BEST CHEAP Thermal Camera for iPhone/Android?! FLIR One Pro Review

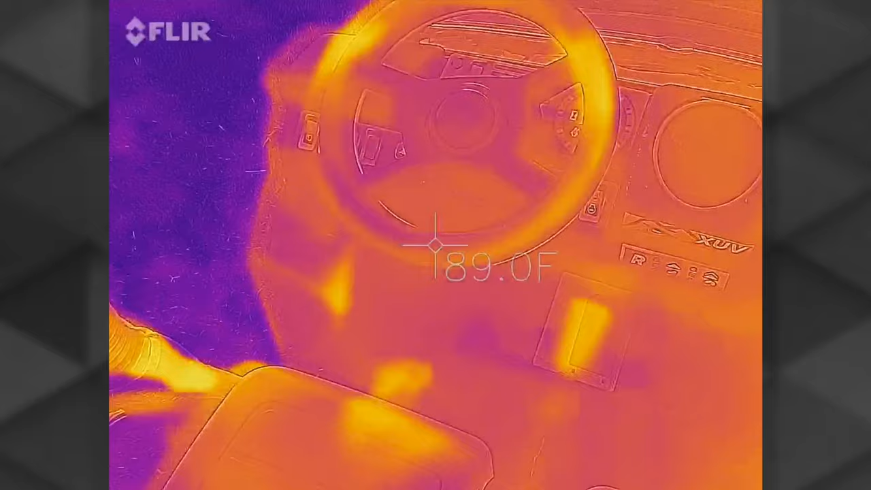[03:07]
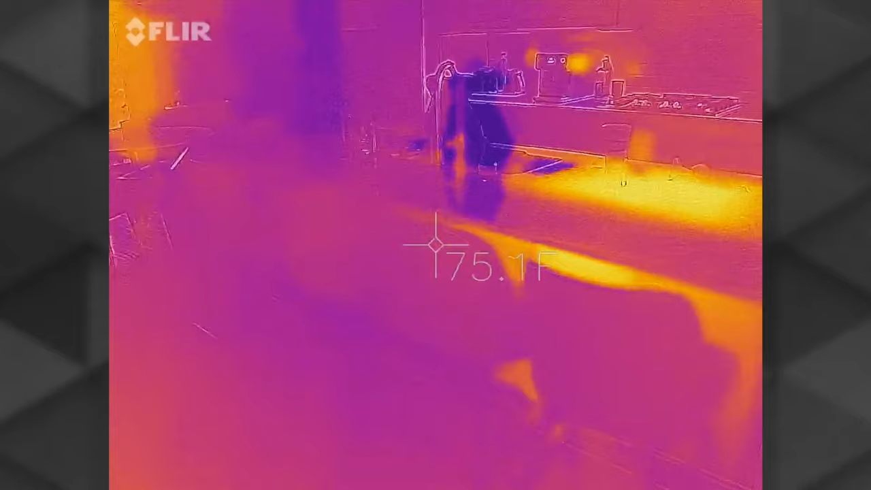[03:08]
On screen: spot 75.1°F
I was looking at my kitchen island the other night and saw one end glowing super red hot.
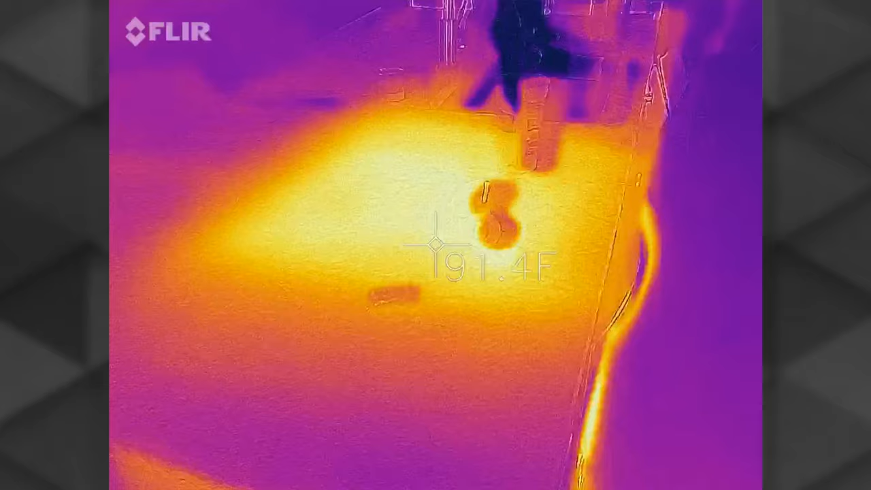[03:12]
Turns out that's the effect of the dishwasher running and heating up all the surrounding areas.
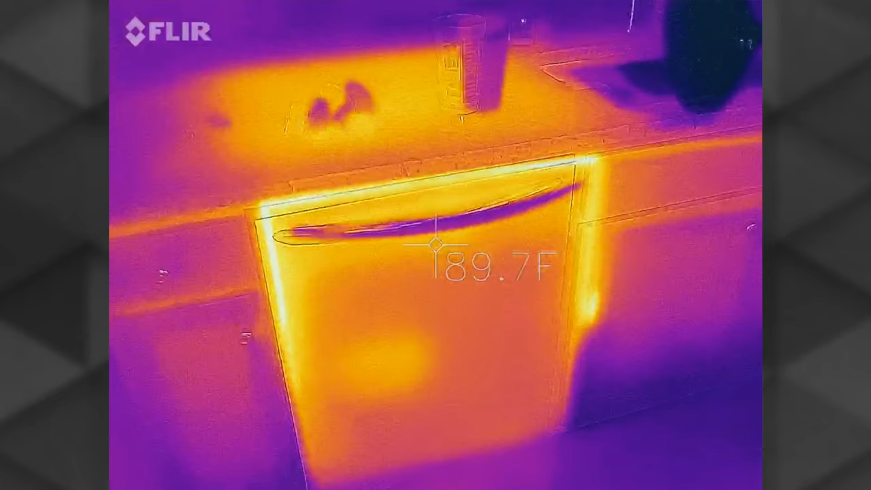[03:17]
On screen: spot 89.7°F
If we open up the underside cabinet we can clearly spot
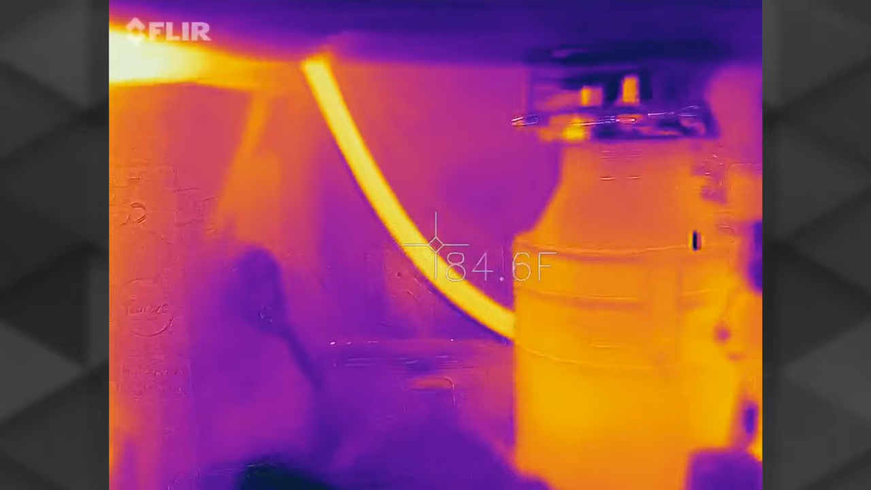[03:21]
the hot water lines and this thing is just so dang fun and cool.
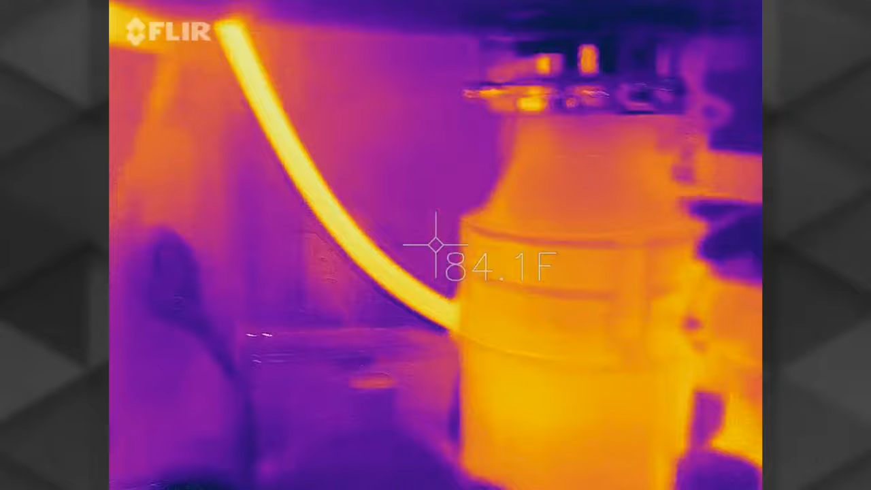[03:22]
On screen: spot 84.1°F
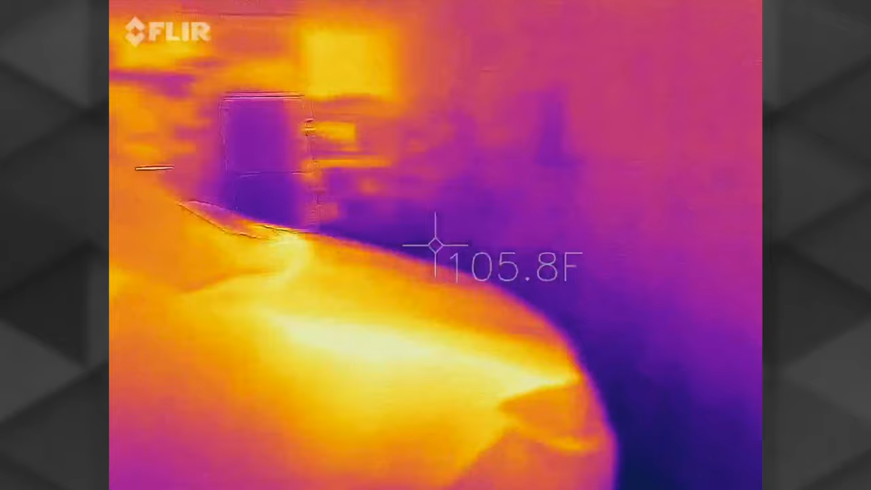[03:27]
On screen: spot 105.8°F
I went out to my garage and with the insane heat differences we can see the wood studs through the drywall.
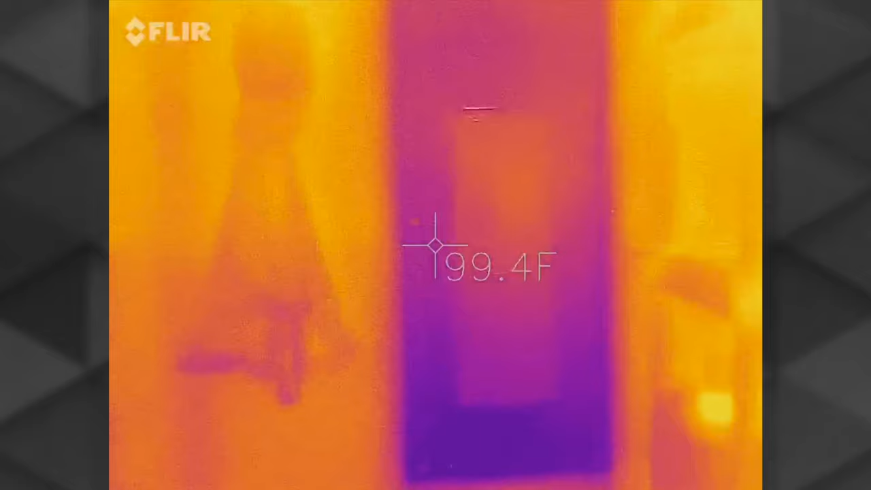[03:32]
On screen: spot 99.4°F
When I look at my electrical panel there's a few fuses glowing more hot than the others and I'm sure you can guess which is the AC unit and the dishwasher running.
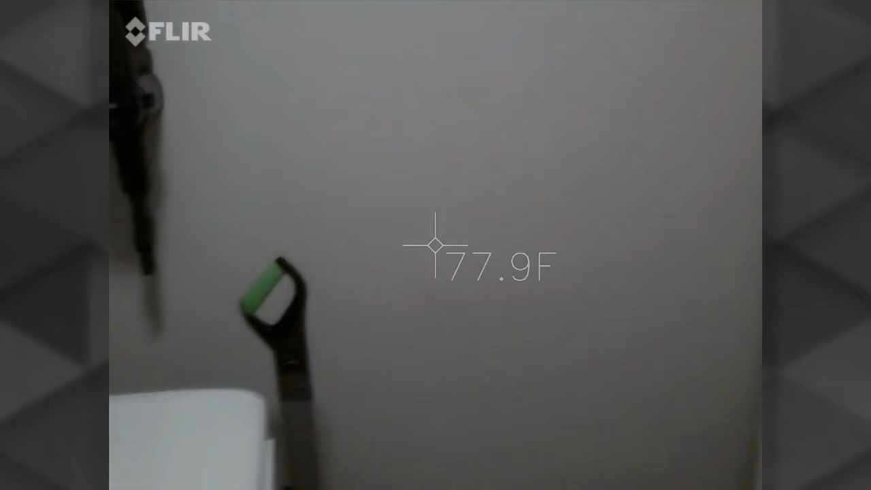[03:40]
Now this one really blew me away.
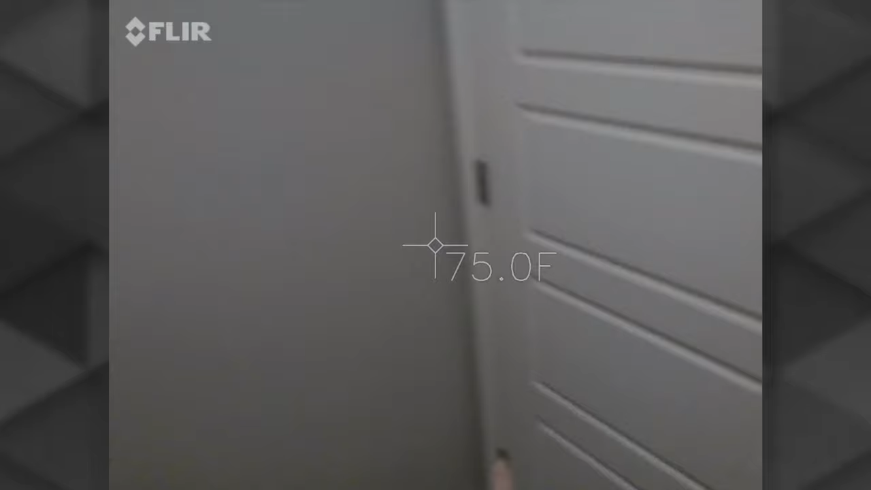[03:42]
I went back inside to check out the wall directly behind the electrical panel and as you can see in this normal camera view this is just a standard white wall but then when I turned on my
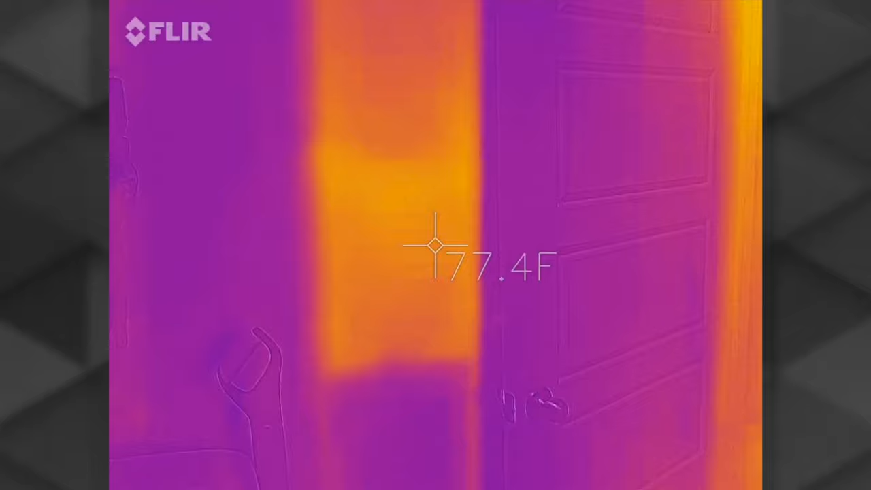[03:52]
On screen: spot 77.4°F
Superman x-ray vision bam the electrical panel is glowing right through the drywall.
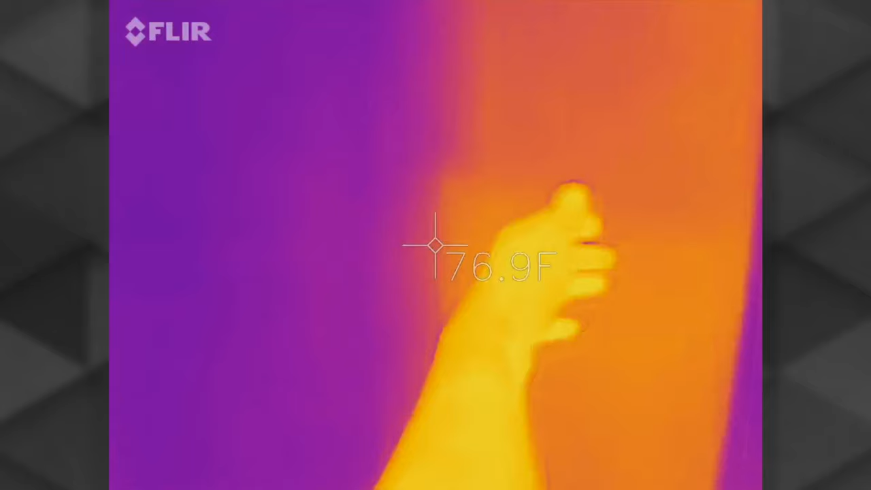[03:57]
On screen: spot 76.9°F
This thermal camera would be perfect for so many different contractors. I think of the window and door business for example. This could be used on both the sales and marketing teams showcasing before and after installations energy and cost savings.
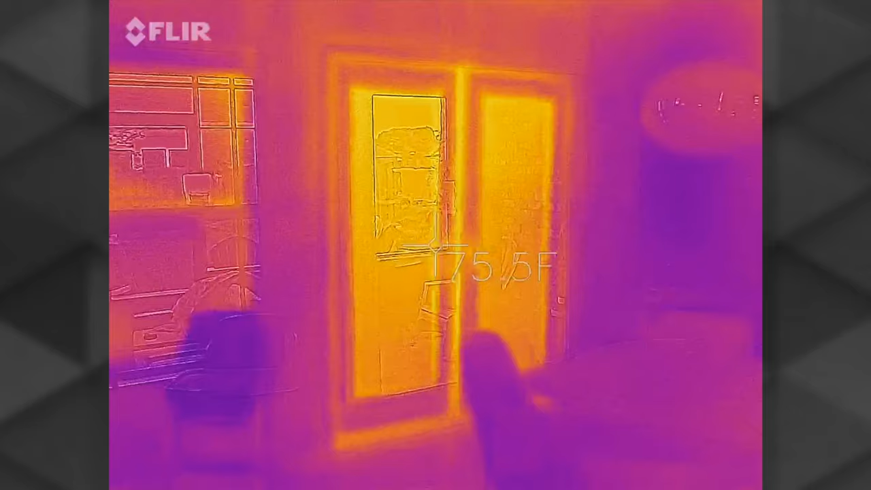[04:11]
On screen: spot 75.5°F
Here in the bedroom we can clearly spot the ceiling trusses and the studs through the walls.
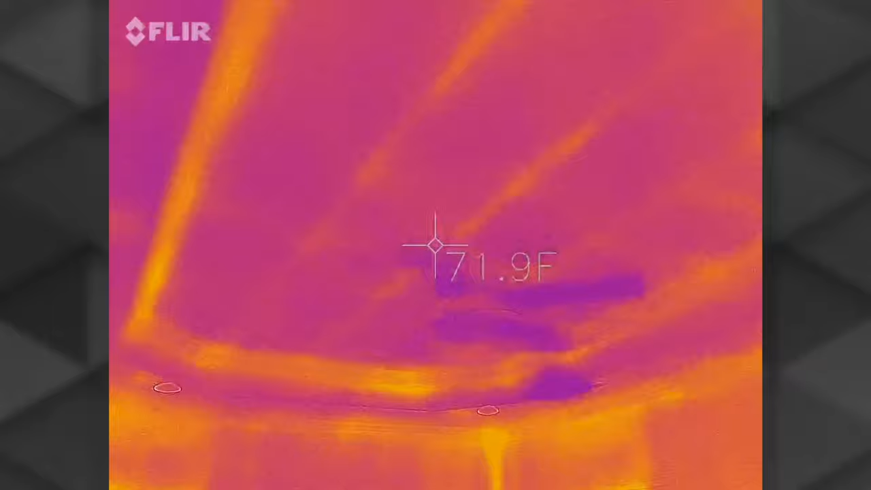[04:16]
On screen: spot 71.9°F
I pan the camera over to this hand towel and at first I'm wondering why there's this section of purple.
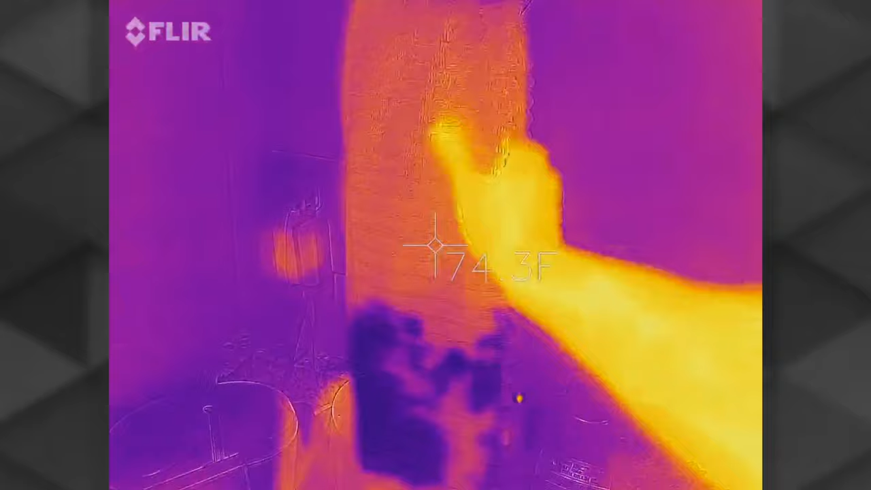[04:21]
On screen: spot 74.3°F
Well it turns out someone washed and dried off their hands semi recently and the cool water was soaked into that towel.
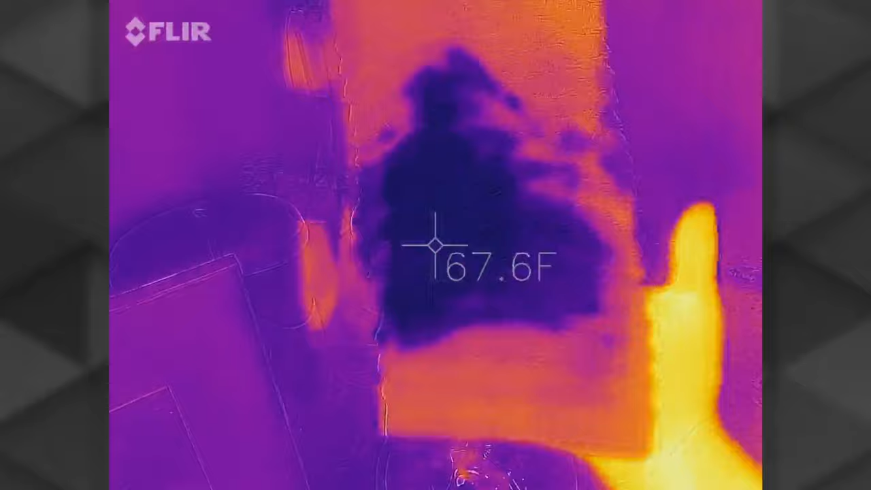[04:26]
On screen: spot 67.6°F
I feel like Sherlock Holmes with this thing.
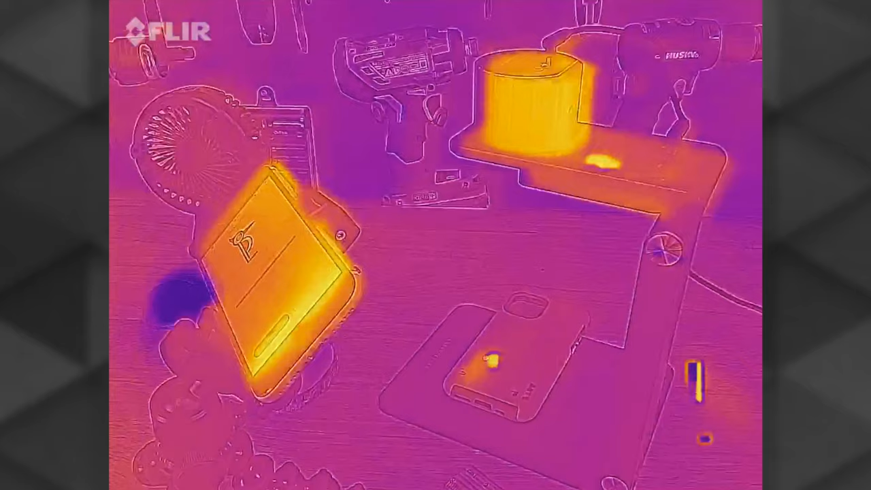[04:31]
Here's my little laser pecker lasering away. Make sure you check out that video in case you missed it.
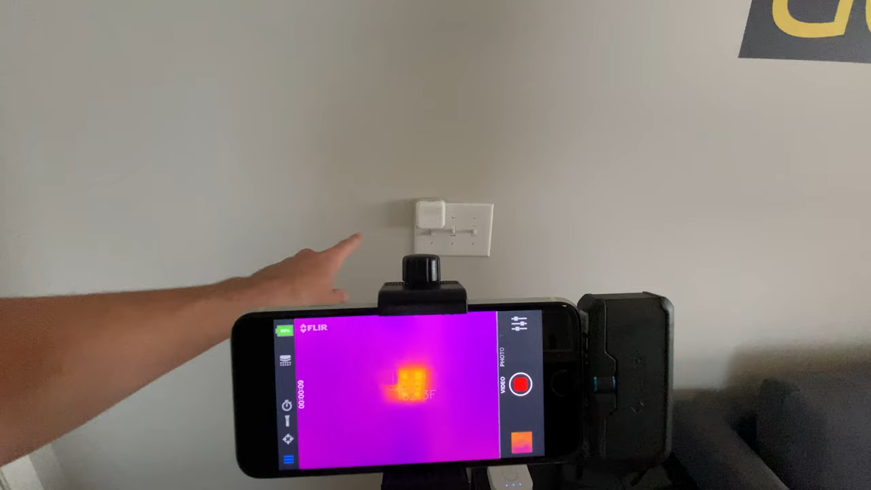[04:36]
This is pretty cool. Look at this is a three panel light switch. These two are on.
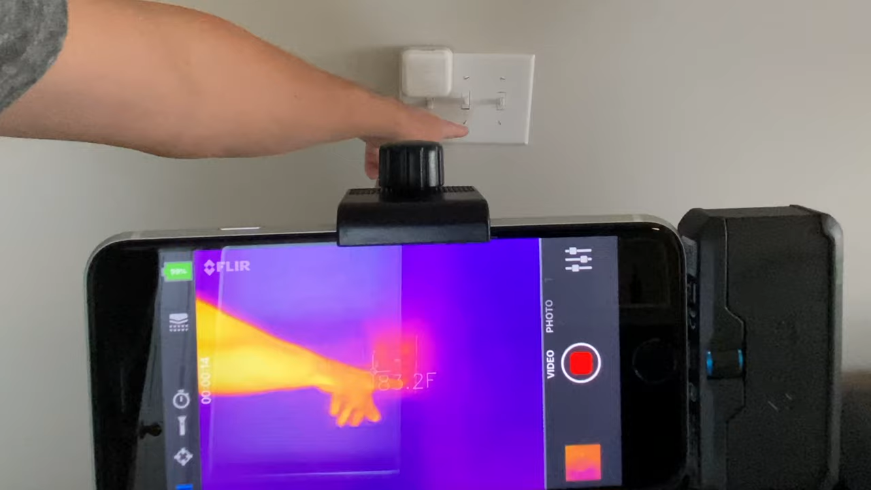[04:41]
Well these have a hot wire going to it and this guy is dead and you can clearly see it on the thermal cam.